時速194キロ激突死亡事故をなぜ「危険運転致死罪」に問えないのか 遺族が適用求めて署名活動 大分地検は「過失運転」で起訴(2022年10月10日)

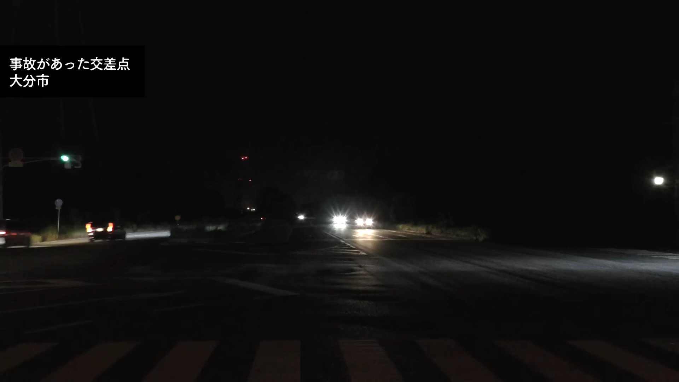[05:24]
現場となった交差点小柳さんの車はここを右折しようとして向こうから来た元少年の車に衝突されました実際に右折してみました
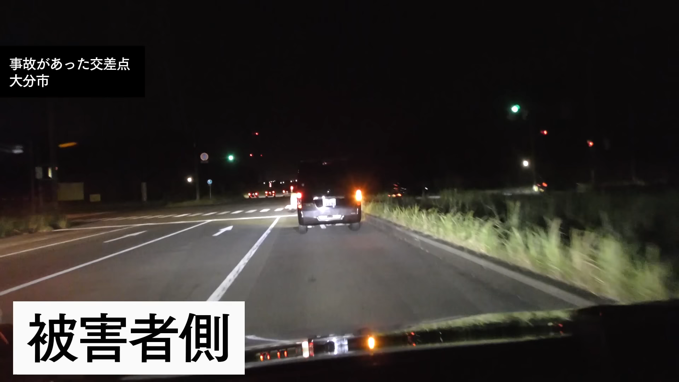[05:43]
右折しきるのに6秒程度かかります法定速度は60キロなので対向車が百数十メートル離れていたらドライバーは右折の判断をするでしょう